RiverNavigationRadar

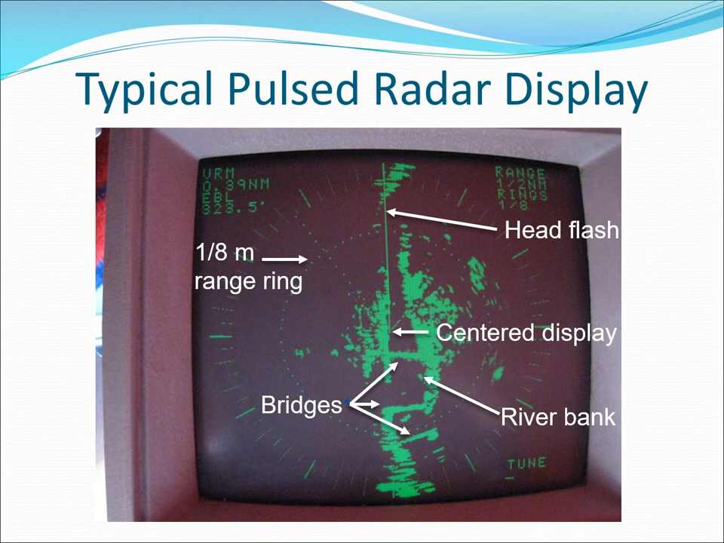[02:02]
This is an older pulse radar display with a glass CRT tube like early TV sets.
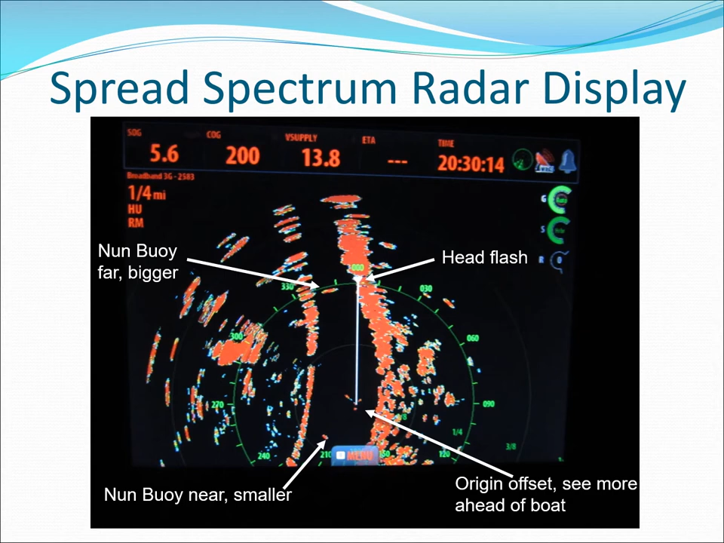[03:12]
Radars have a broad vertical beam because of the small size of the antenna vertically.
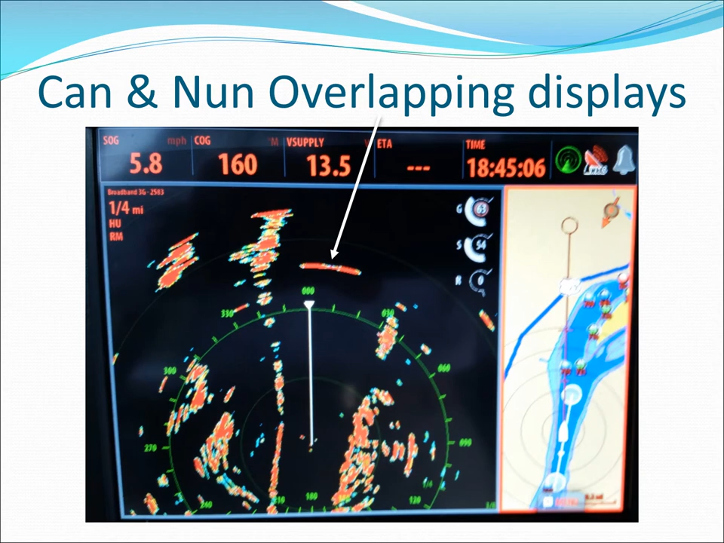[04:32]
they will get smaller and smaller as we get closer. Here's the same horizontal overlap
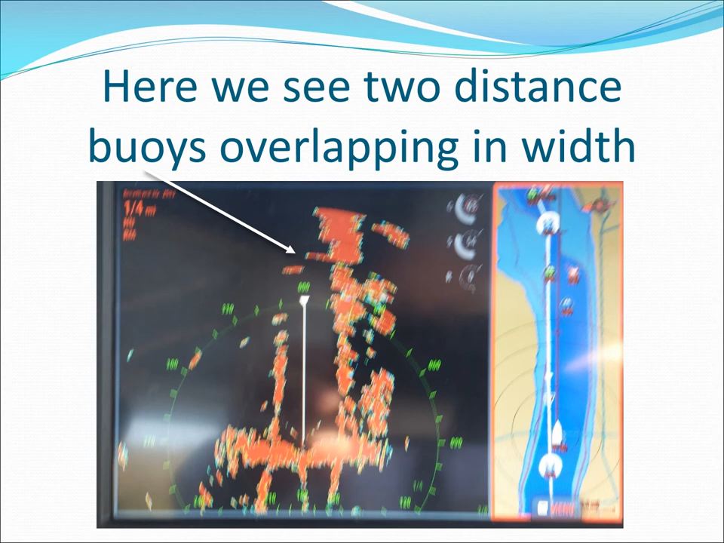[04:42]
with buoys at different distances so you can see the overlap easier. Radar shows a bridge behind me but not its individual piers so be very careful in fog.
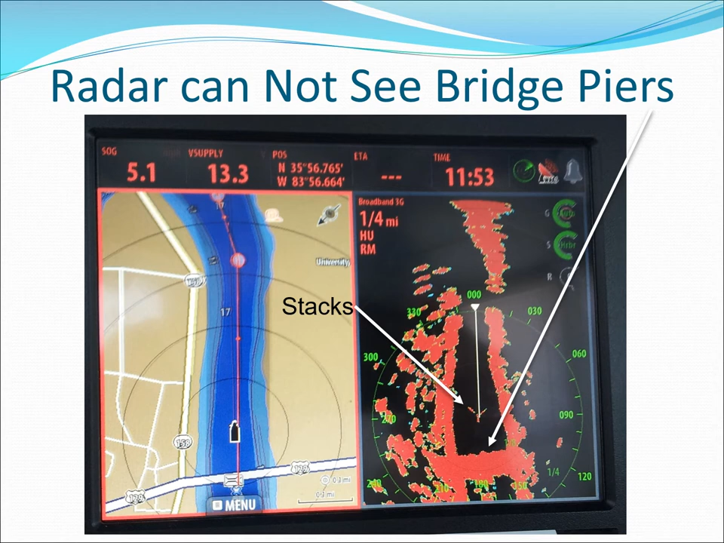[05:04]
The two small flares near the origin are caused by the stacks on the riverboat. Maintain situational awareness as a buoy may not paint on every sweep.
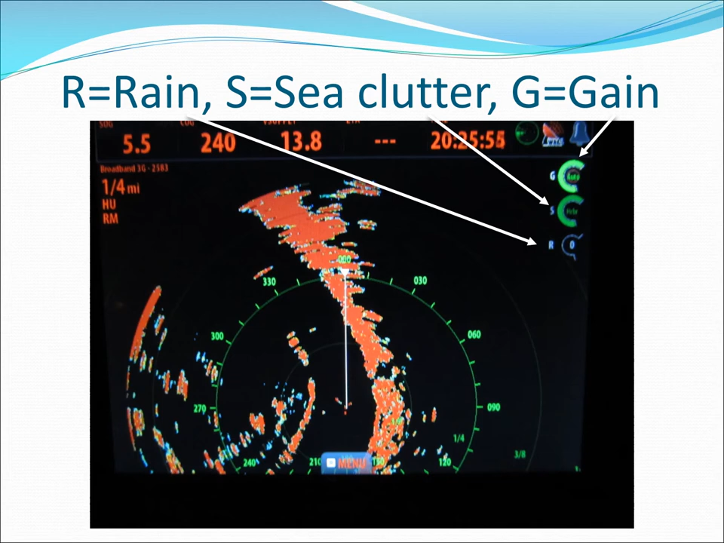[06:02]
Gain and sea clutter adjustments interact with each other. Use the automatic setting if you have one until you're thoroughly familiar with your radar.
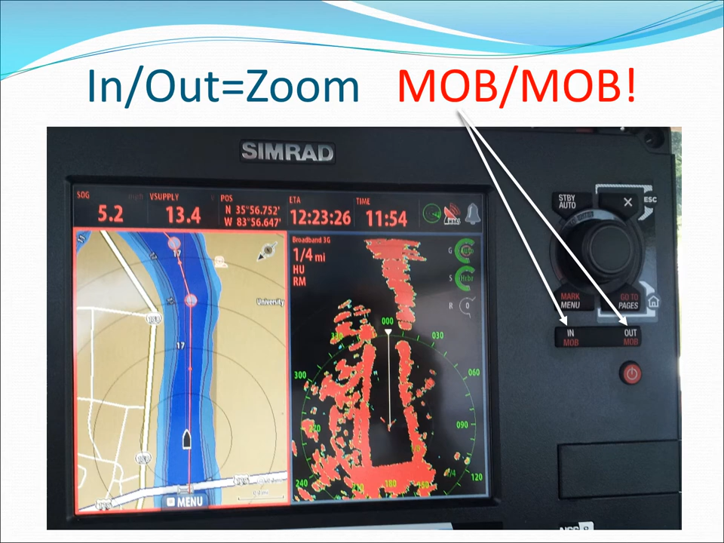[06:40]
Learn how your radar works. You should be able to darken the radar display at night to preserve your night vision.
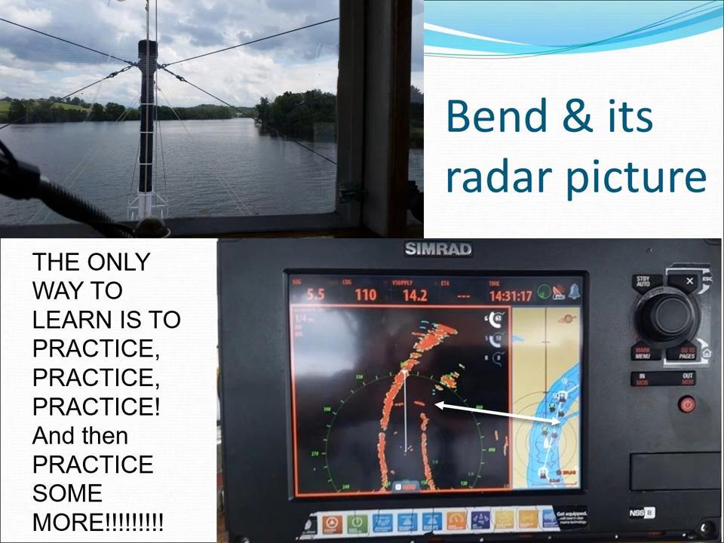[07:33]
to what you can visually see. Here we can see the forks of the river area with a low flat area, black spot, and a higher area behind that.
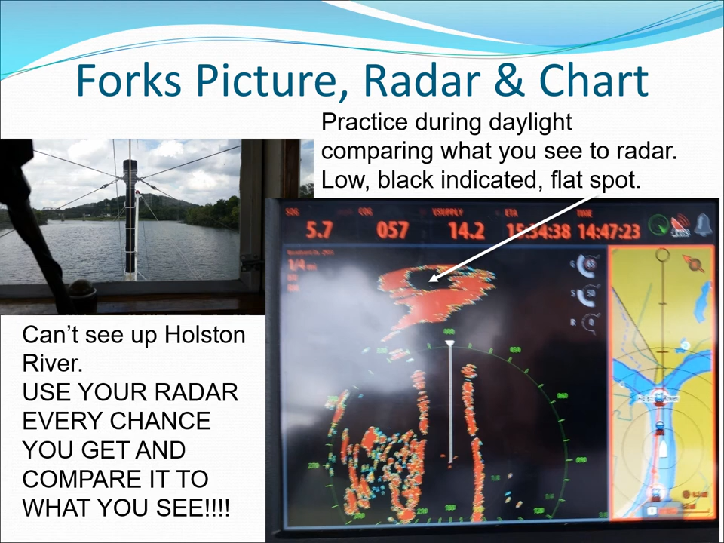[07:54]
Here we see a thunderstorm at 290 degrees relative for five miles.